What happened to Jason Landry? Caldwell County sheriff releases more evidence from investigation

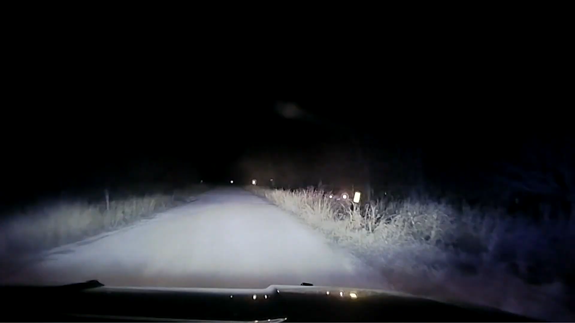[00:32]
I just come up on a vehicle that's in a ditch. For the first time, we're hearing the minutes when the mystery began.